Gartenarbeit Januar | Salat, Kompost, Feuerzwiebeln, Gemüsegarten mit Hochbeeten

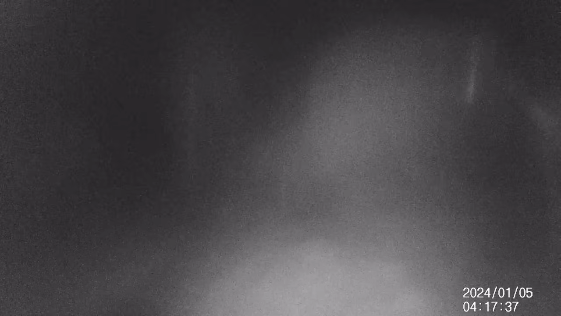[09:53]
Die eine ist ein bisschen verschwommen morgens früh. Spontan habe ich gesagt, könnte Marder oder Dachs gewesen sein. Ansonsten Tage später hier nochmal das Eichhörnchen flitzen sehen.